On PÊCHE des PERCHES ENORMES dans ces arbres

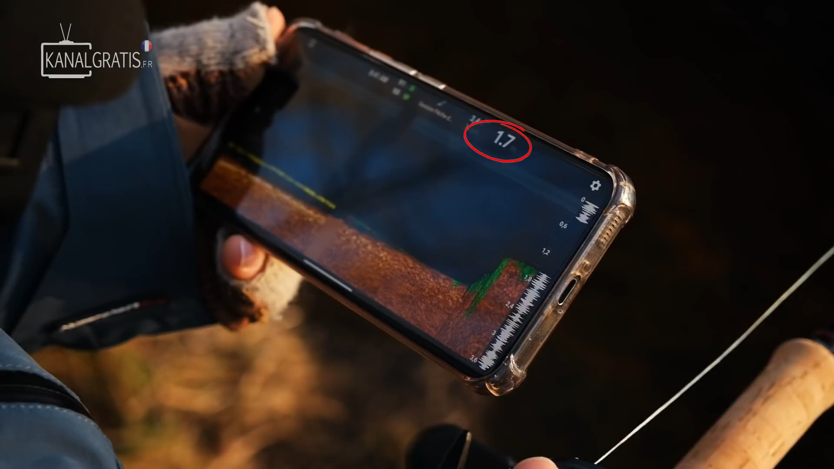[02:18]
Et donc nous, c'est ce qu'on va essayer de voir,
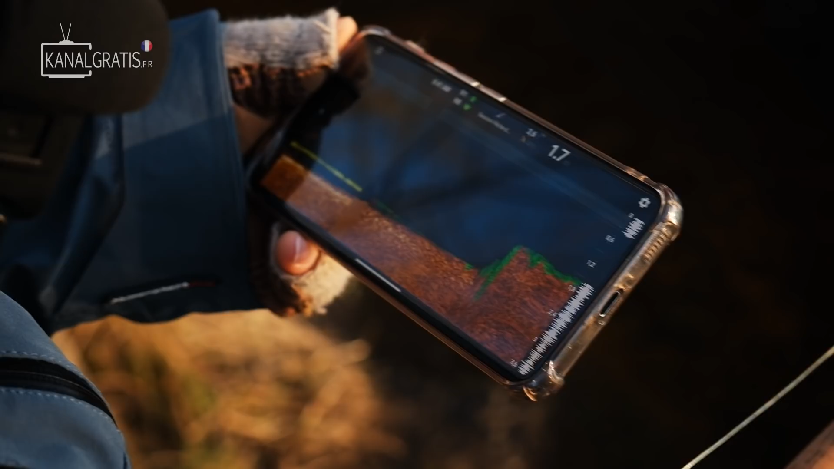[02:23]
c'est de lancer au plus loin et on va voir la carte détaillée de tout ce qui se trouve dans la rivière.
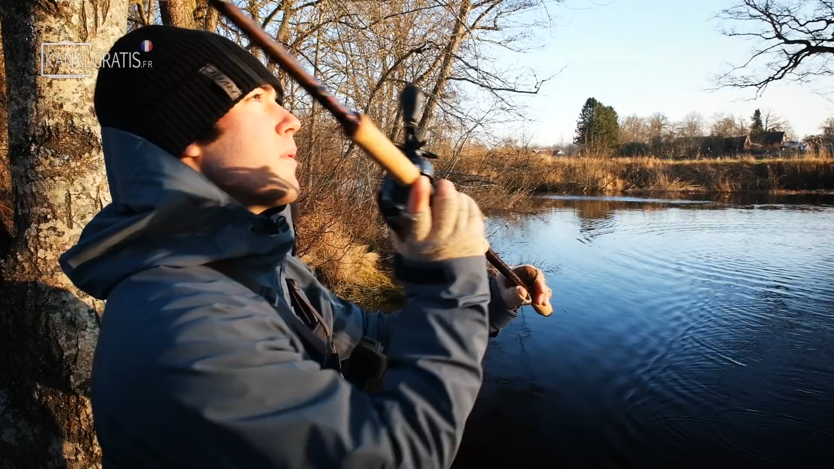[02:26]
Donc c'est parti, on va faire quelques lancers avec.
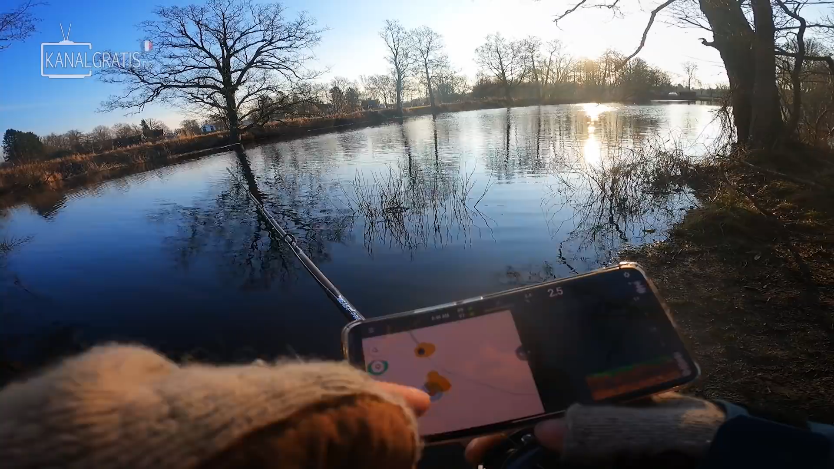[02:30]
J'ai lancé mon dipper et là ça me crée une petite carte en fait directement avec les profondeurs. Donc comme j'ai 2m4 ici et j'avais 2m4 là, c'est exactement la même couleur sur la carte. Et en fonction des profondeurs, vous allez avoir des couleurs différentes. Et du coup, comme ça, vous avez toute une carte et vous avez tous les endroits détaillés de ce qui se trouve sous la rivière. Donc on va essayer d'envoyer le dipper un petit peu partout pour voir le fond.
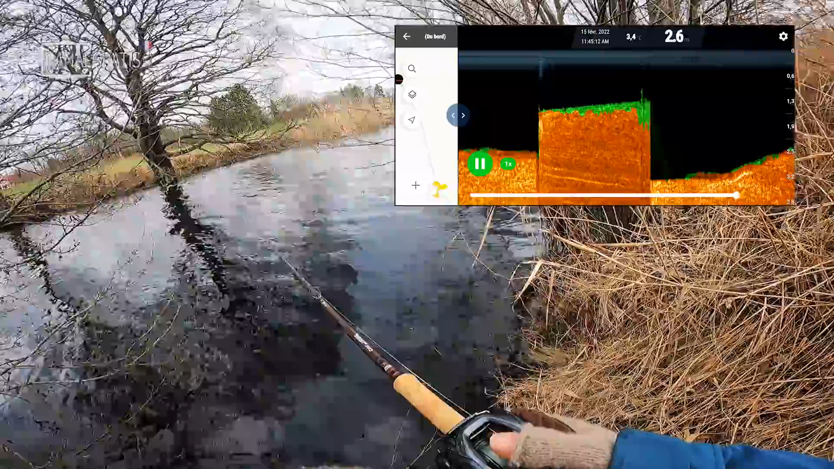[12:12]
Et là, ce qu'on peut faire, c'est qu'on ramène le dipper tranquillement. Et comme ça, on va balayer la zone. Et on peut regarder le fond en même temps. Et là, ça remonte. Donc il y a une cassure qui remonte ici. Donc ça peut être un bon spot.